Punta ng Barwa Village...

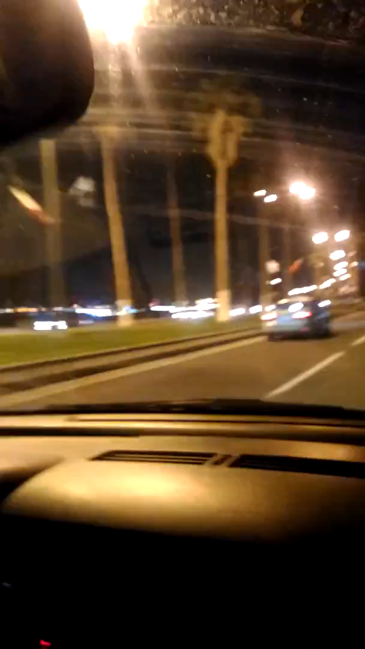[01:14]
daanan na to is Quarish. Papunta ng Sukwaki.
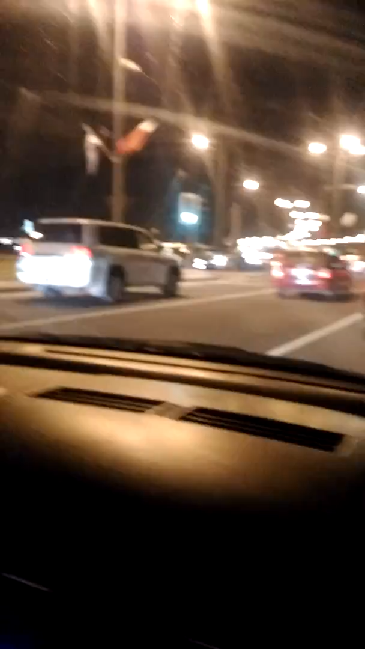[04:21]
Ayan. Ang dumi naman ang sasakyan. Why you did not flashing your car?